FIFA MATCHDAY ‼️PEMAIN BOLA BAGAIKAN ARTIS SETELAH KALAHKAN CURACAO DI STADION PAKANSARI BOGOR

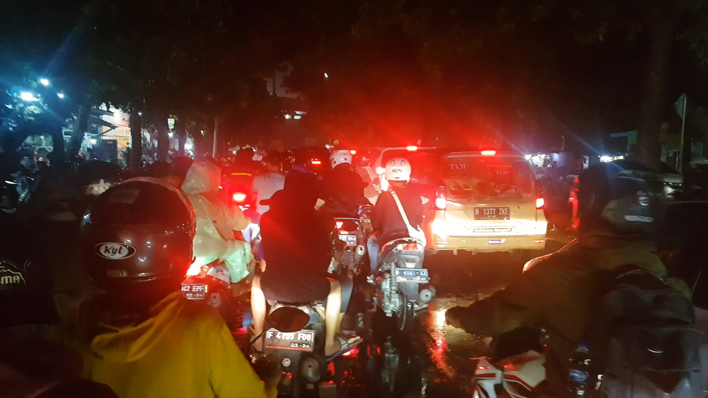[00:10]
Wah, luar biasa. Ini mau menuju ke Katara Pekansari. Ya, penontonnya nih banyak banget ya.